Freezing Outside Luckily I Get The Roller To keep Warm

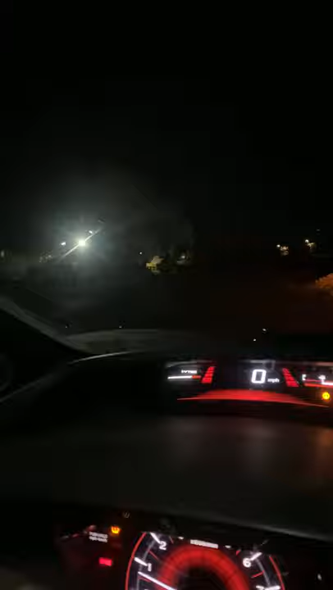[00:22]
you can barely see it it's right there to the right of that light it's a track loader over there but yeah I'm just sitting in my car waiting to